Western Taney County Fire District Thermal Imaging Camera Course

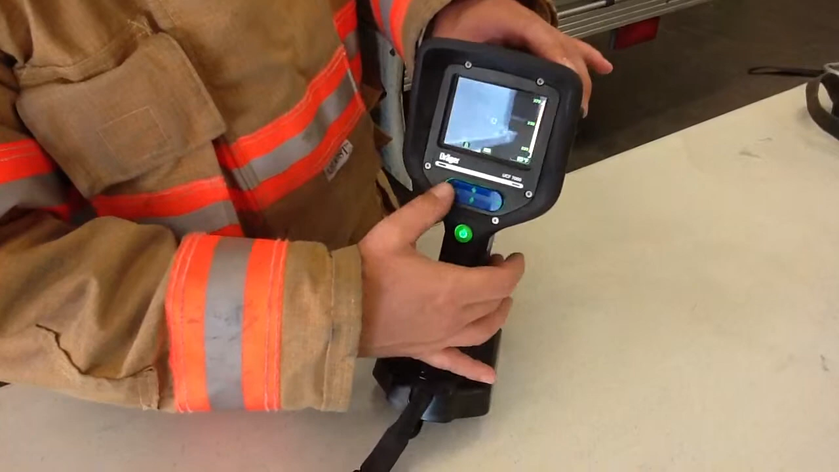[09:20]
You push this to the left, and the zoom comes on times two. It means the item is zoomed in. If you don't, you undo it, push it one more time, and it's gone. As you see, this unit also is going into standby mode now. The screen is getting a little darker, and it counts down from basically about 30 seconds to going all the way down. If that happens, don't worry about it. When the screen goes blank, as long as these lights are still on, you're fully operational.
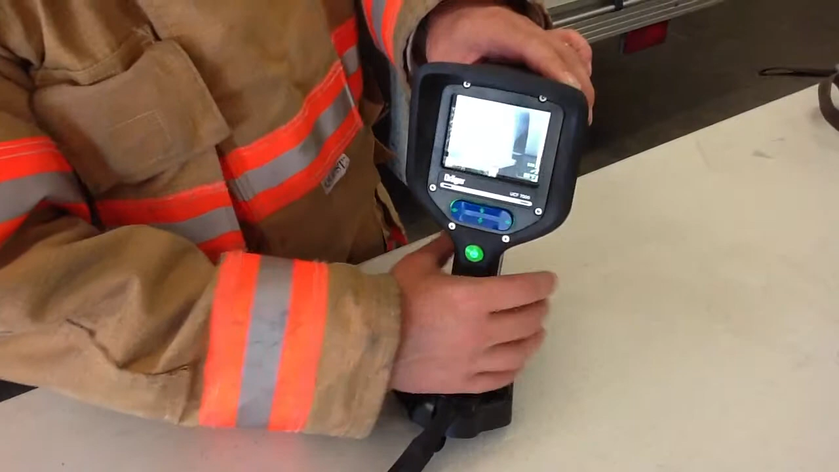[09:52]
All you have to do is touch the handle, and it's right back on. Another feature, if you push this button down, it shows here that you're in the standard version, standard mode. You push that, and then you can go sideways.
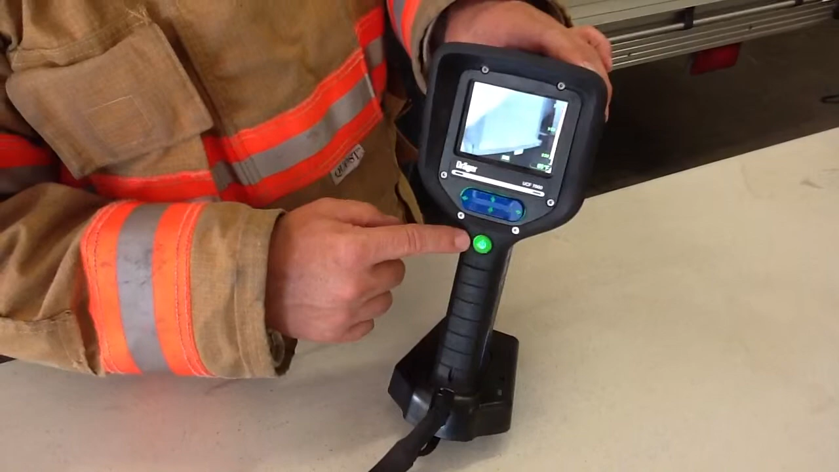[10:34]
and it puts you back to the original setting. It's this little trigger button right here that's on your trigger finger.
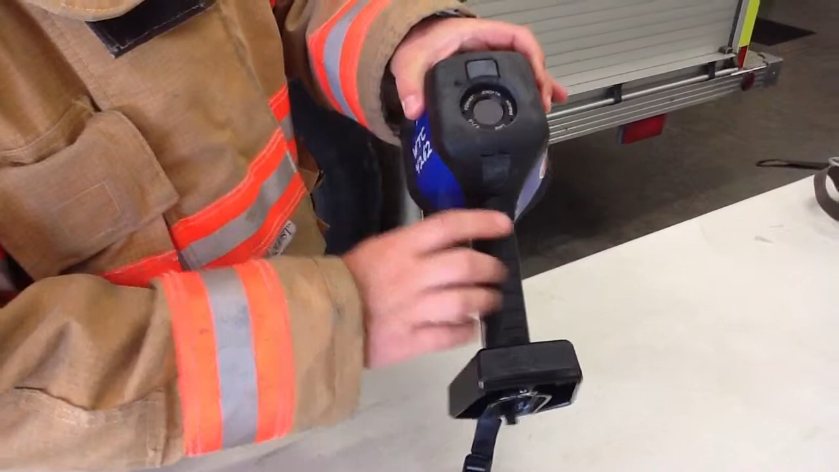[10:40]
If there is something you want to show somebody, you just look at it,
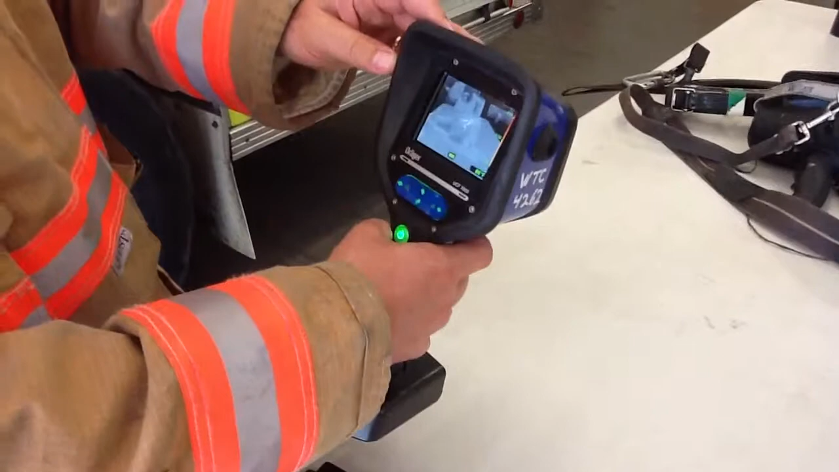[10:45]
you hold the button, and it freezes the picture, so nothing changes. And it will stay like that until you show it to somebody. And when you're done, you simply let go, and you're back to normal operation.
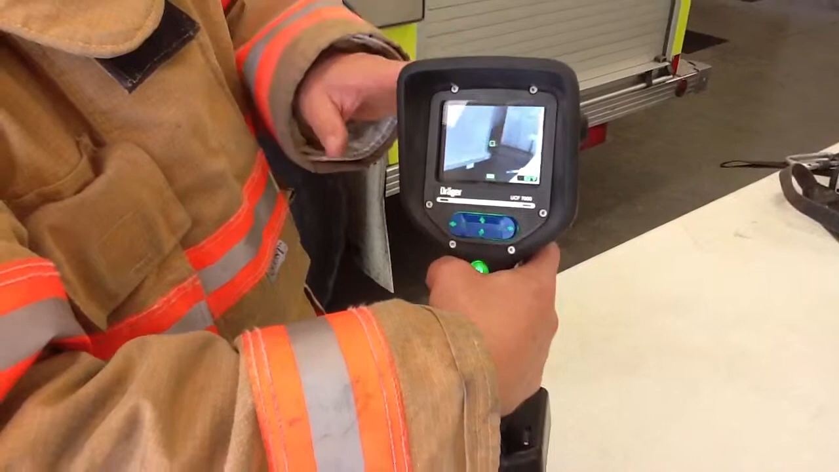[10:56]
So it's a button that you have to hold to show somebody. This camera also records the
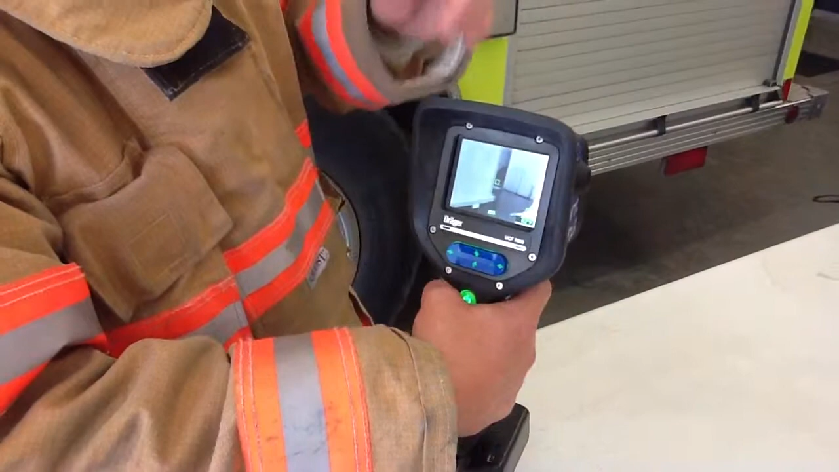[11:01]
last two hours that it was on and has been used, and can be downloaded right here as a USB, a small USB connector.
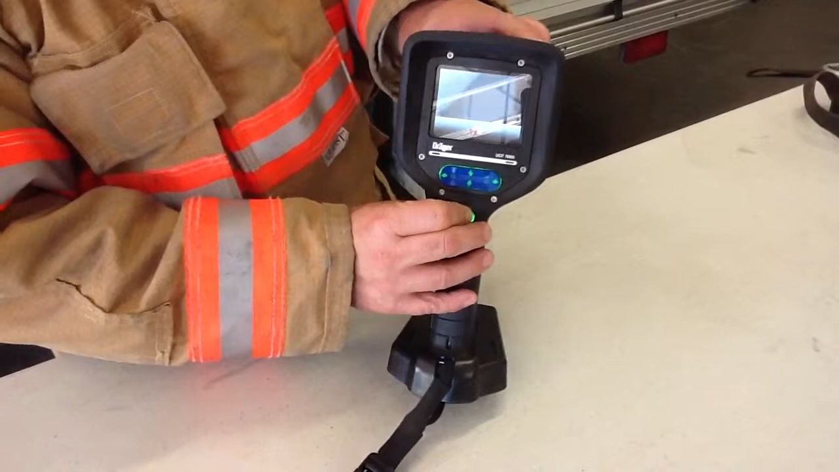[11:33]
Shutting off means the screen is off, the backlit part here is off, and this button is turned off.